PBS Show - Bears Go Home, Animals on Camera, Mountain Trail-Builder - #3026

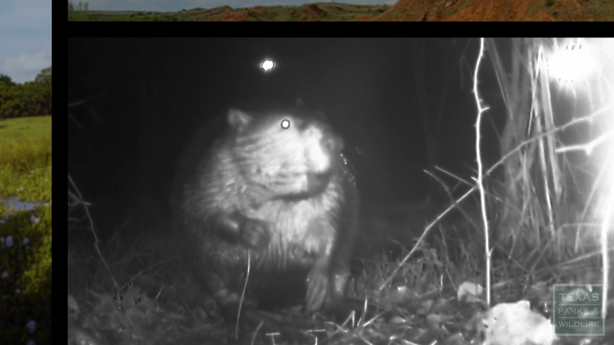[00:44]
We use a lot of trail cameras here and it kind of just helps us monitor the types of species we have.
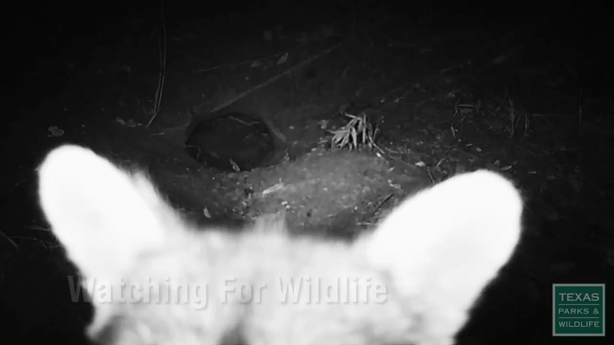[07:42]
We'll put it up high so hopefully the raccoons don't steal my cameras this time.
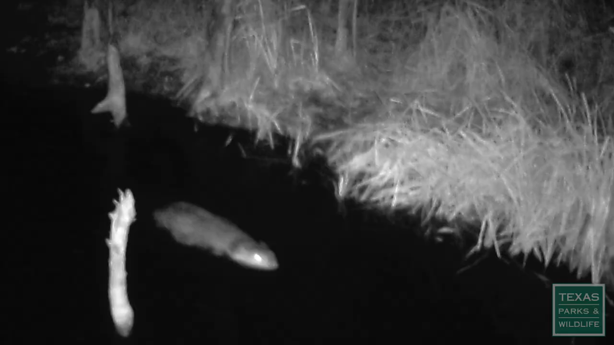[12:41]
We've never actually seen beavers here, we've seen signs of them, but we've never actually seen them until we started doing kind of some studies down in our wetlands.
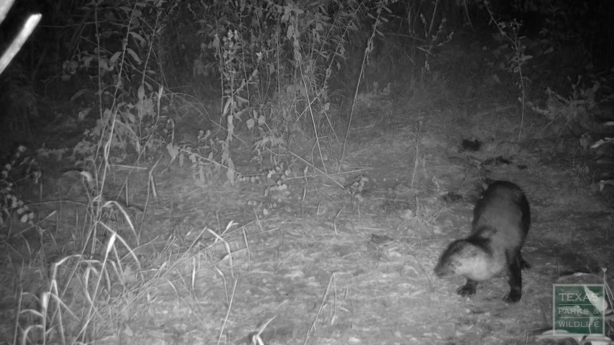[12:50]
With that study we actually started capturing video of otters, because otters really weren't known to be within this area.
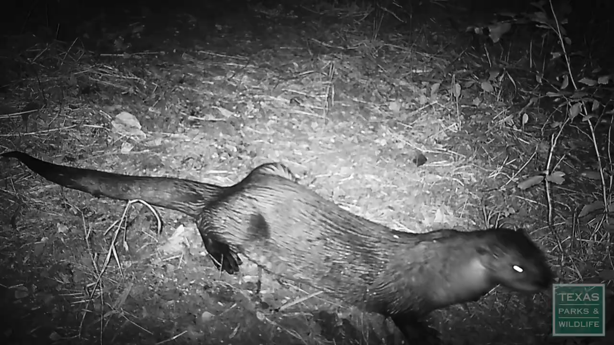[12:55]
The very first clip we ever got was just this otter that kind of walked up
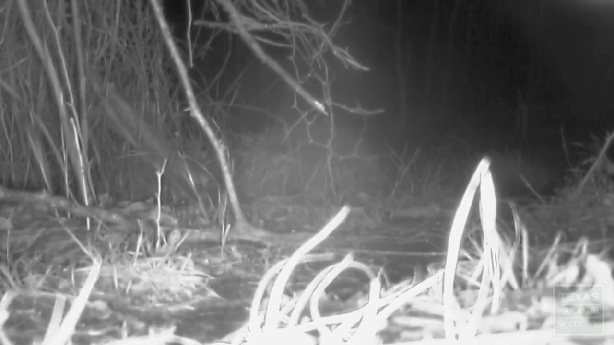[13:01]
and just looked at the camera and then just turned around and walked away.